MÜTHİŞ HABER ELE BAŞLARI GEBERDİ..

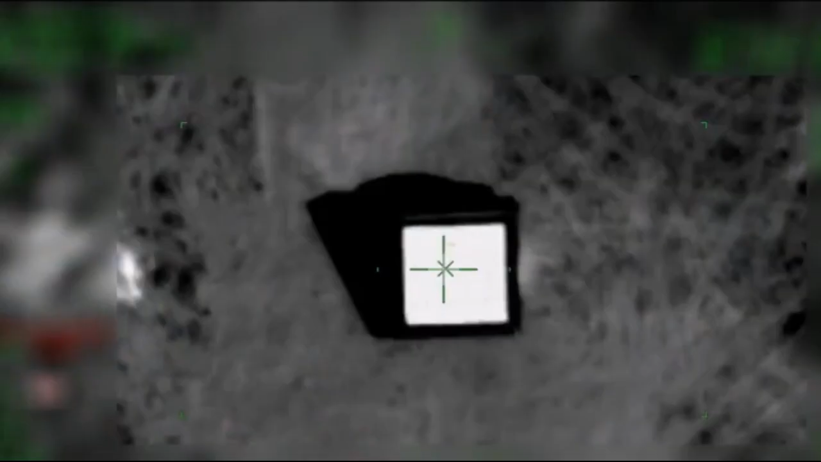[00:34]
Türk SİHA'larının Kamışlı'da bir araca yönelik olarak gerçekleştirdiği operasyonda PKK-YPG'nin Kamışlı'daki sözde bölge sorumlusu Rezangelo adlı terörist etkisiz hale getirildi.